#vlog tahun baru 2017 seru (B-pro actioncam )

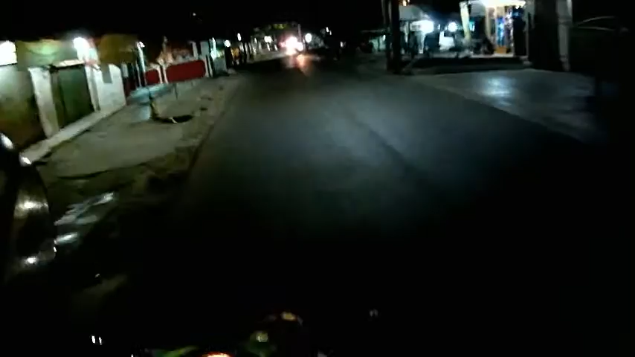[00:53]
Orang-orang udah pada pulang nonton rumah api, gue mau baru jalan-jalan.
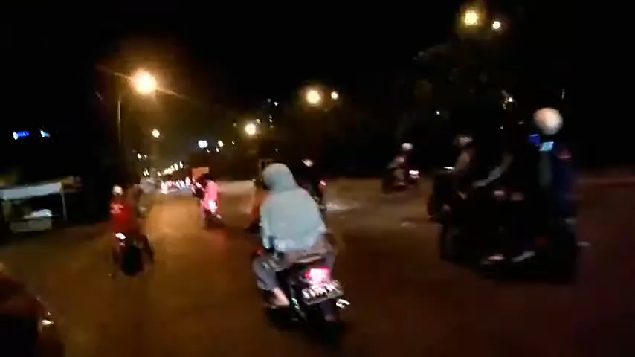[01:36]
Oke, kali ini kita udah di Jalan Puri Kembangan ya, Jalan Kembangan arah lampu merah Cengkareng.
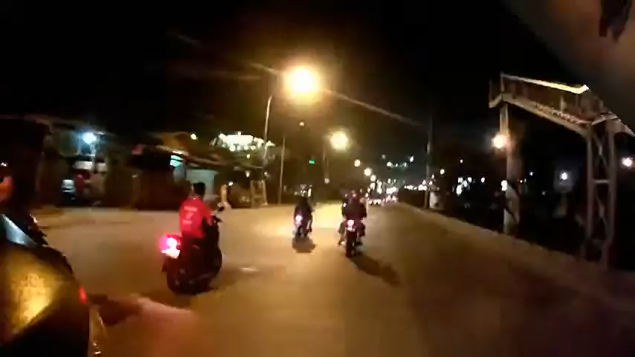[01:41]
Nah sekarang gue udah di flyover nih, di flyover.
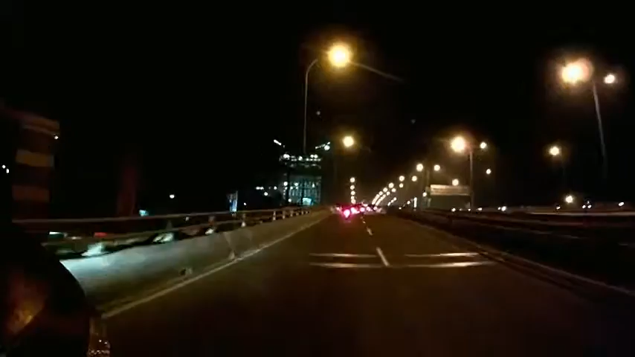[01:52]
Ternyata di flyover juga rame tuh di sebelah kiri, ya di sebelah kiri juga tuh masih banyak orang-orang tuh. Aduh, kayaknya seru banget tuh. Ini juga ya, tahun baru di flyover menjadi ya, sama pasangan-pasangannya.
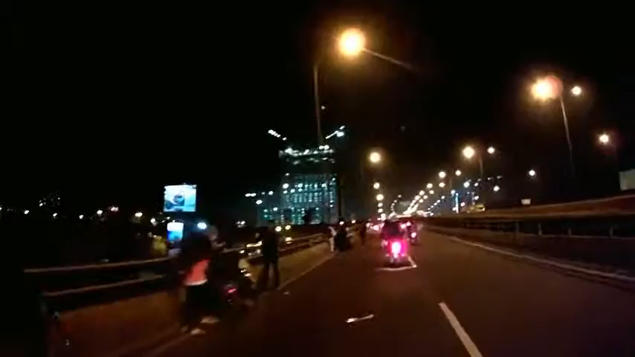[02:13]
Malah, nah tuh pasangan berpasangan berpasangan. Banget di atas flyover. Aduh, masih di atas flyover. Seru juga kayaknya. Sebenarnya kembang api ya di atas. Masih di flyover. Enaknya di flyover.